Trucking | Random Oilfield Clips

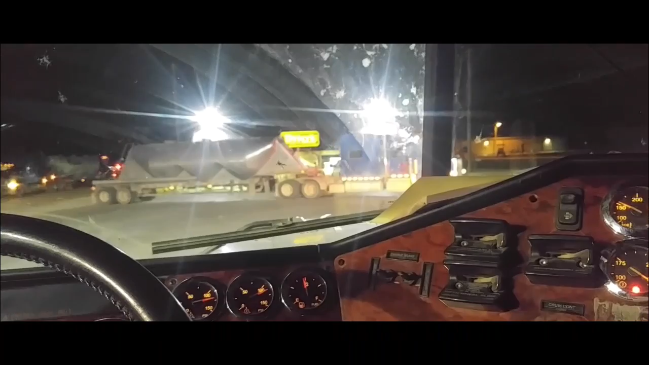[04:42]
That's a nice blue peep. But like I said, his truck, he ran out of fuel at the fuel island. And he was trying to get the fuel in the fuel fields and get it cranked, but it wasn't cranked.